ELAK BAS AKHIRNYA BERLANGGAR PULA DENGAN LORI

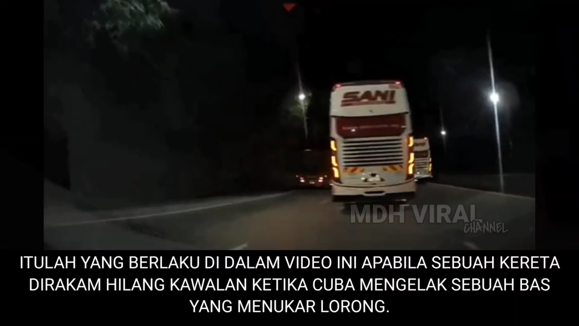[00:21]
Itulah yang berlaku di dalam video ini, apabila sebuah kereta dirakam hilang kawalan ketika cuba mengelak sebuah bas yang menukar lorong. Kejadian yang berlaku berdekatan Plaza Tol Gombak menghala ke Genting, berjaya dirakam oleh pemilik dashcam yang berada tidak jauh daripada lokasi tersebut.
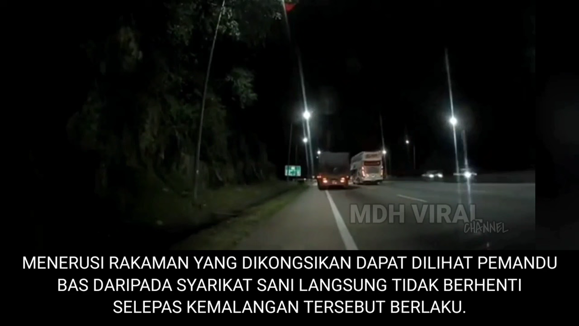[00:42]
Menerusi rakaman yang dikongsikan dapat dilihat, pemandu bas daripada syarikat Sunny langsung tidak berhenti selepas kemalangan tersebut berlaku. Tidak pasti sama ada sengaja ataupun pemandunya tidak perasan kejadian tersebut.